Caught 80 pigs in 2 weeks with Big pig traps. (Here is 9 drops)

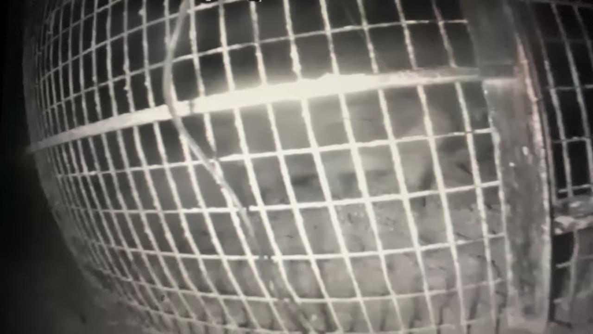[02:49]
So he just wouldn't let nobody eat. So tonight, here it is, 5 o'clock in the morning.
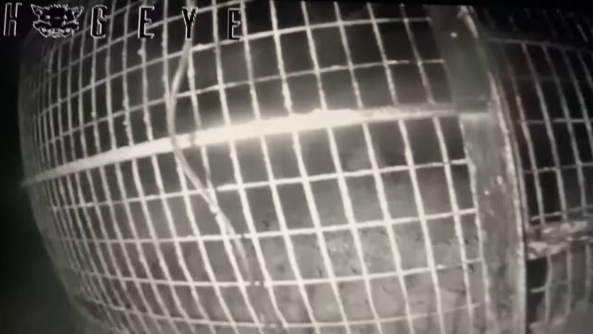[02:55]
He ain't let nobody else have to eat all night. So let's see what kind of action we got here.
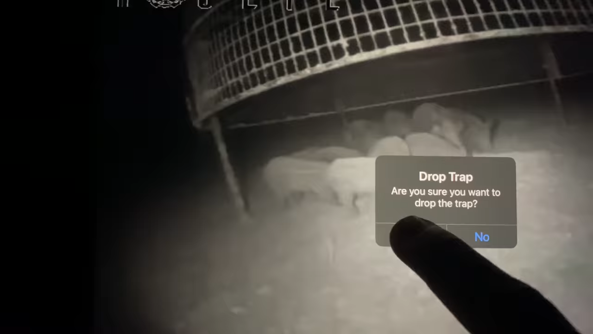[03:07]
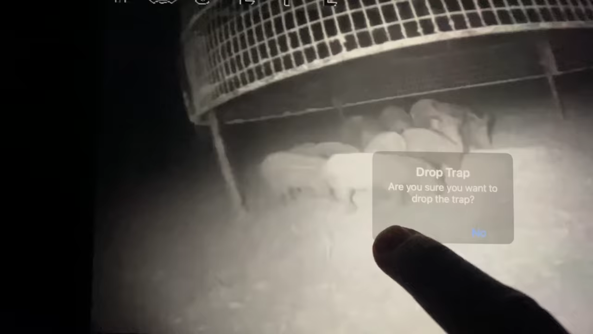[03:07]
Let's see what happens.
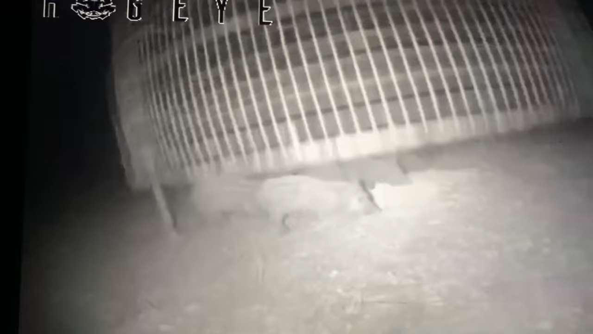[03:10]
Boom. He slid the trap a little bit. Man. All right. There you go.
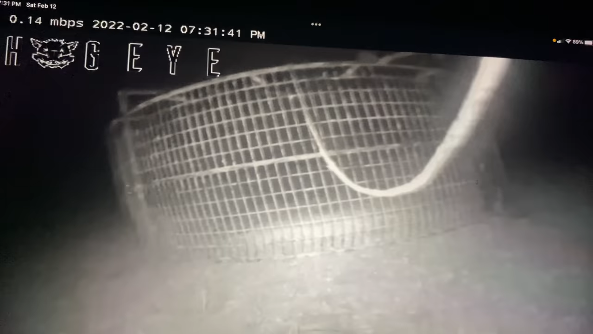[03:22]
That's the chase. I needed 20. That may have put me over 20 to be able to start turkey hunting in the hunt club. Don't bully. Don't bully.
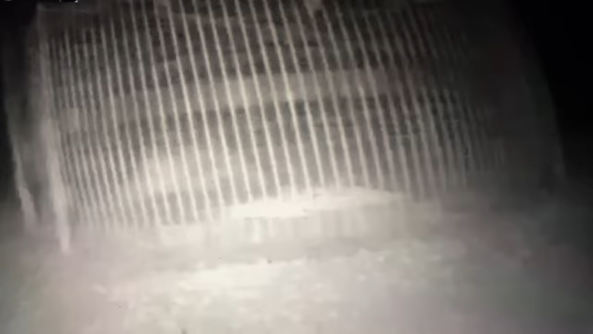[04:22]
Got him. Golly. That's a toad there. That's a toad. He is... Look at that. That is a toad.